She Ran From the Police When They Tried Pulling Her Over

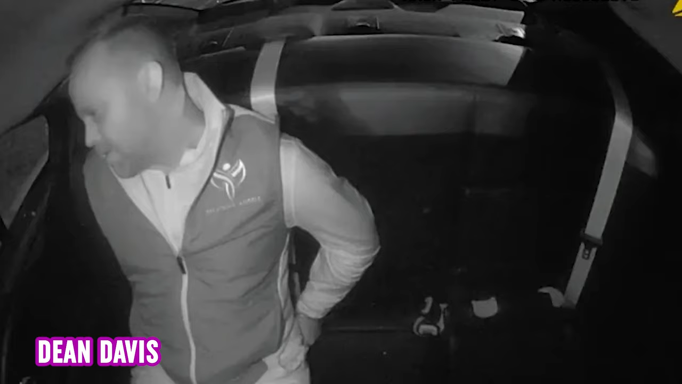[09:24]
1 – Above the Law Body cam videos caught Oklahoma State Representative Dean Davis in handcuffs, screaming at police that they couldn't arrest him because he was a politician.
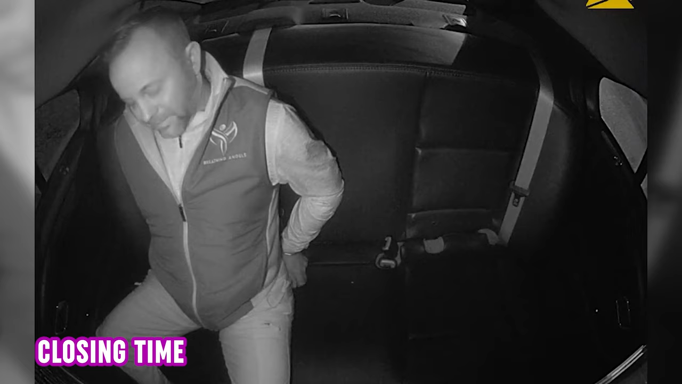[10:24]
He demanded to know how the officers could arrest him without forcing him to take a breathalyzer test,